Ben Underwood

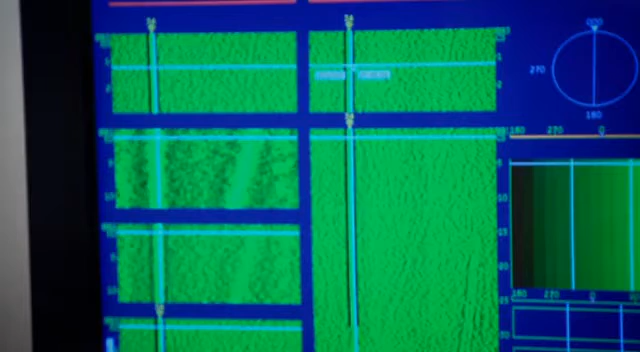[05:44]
Sonar operators undergo extensive training to interpret the echoes to discern distance, direction, size, and shape.